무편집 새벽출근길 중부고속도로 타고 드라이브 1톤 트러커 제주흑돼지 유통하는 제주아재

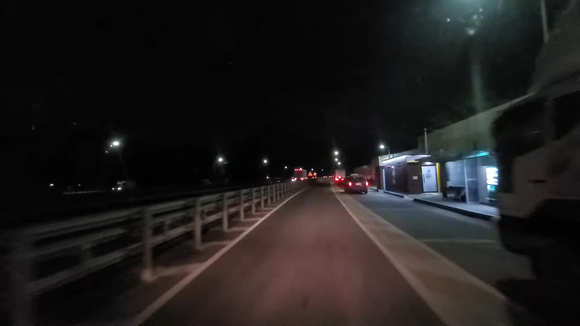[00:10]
동서울 가기 전에 마지막 휴게소, 마지막 졸음쉼터입니다 여기가 잠시 들렸다가 이제 다시 서울로 가고 있습니다 오늘 날씨 정말 많이 따뜻해진 게 아니고 푹이해졌습니다 영하 3도가 내일 아침 온도가 영하 4도까지 떨어진다고 하는데 그래도
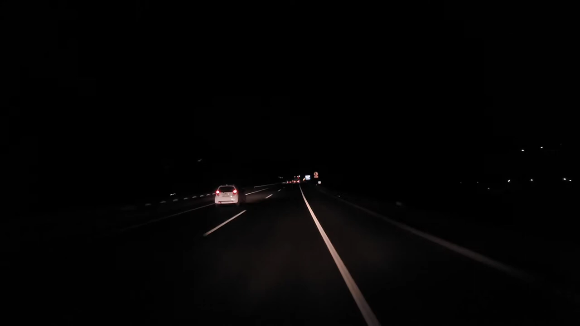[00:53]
28일이 일요일이니까 금방 3월이 또 오잖아요 열심히 달려서 서울로 가고 있습니다 왼쪽에 남한산성이 왼쪽에 있죠 이렇게 야간에도 차들이 많습니다
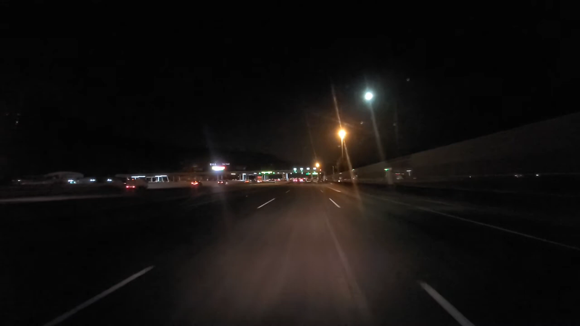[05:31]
그 왼쪽으로 보면 4개 차로 하나로 통합을 해갖고 아주 편안하게 통과할 수 있게 예전에는 이렇게 하나씩 이렇게 하나씩만 있죠?
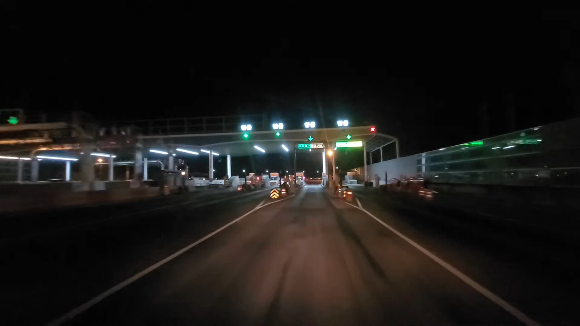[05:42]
이게 운전 좀 서투신 분들은 여기 통과하는데 어려움이 있을 수도 있어 순간 욱수리 있잖아요 850원 아 이게 출퇴근 시간에 출퇴근 시간에는 좀 이렇게 할인을 해주세요 와 저 앞에 저 차가 뭐냐 와우와우와우와우 아 장난하나 여기서 숨을 어떻게 하나 이야 깜짝이야 난리 난리 부르스구마 난리 부르스야
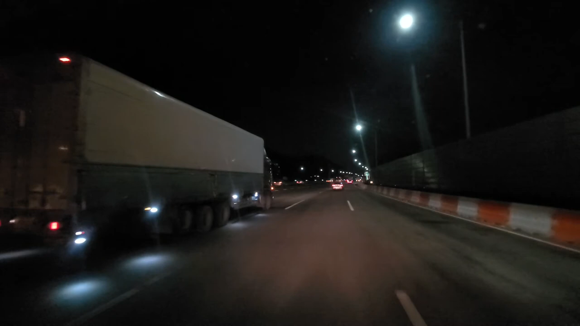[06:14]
저렇게 그냥 차에 서갖고 저렇게 하면 안돼요 뒷차들 막 난리 났잖아요 오늘 하루도 고생하셨습니다 내일도 화이팅! 제조아재가 전국에 있는 자영업자 대표님들 응원합니다 화이팅!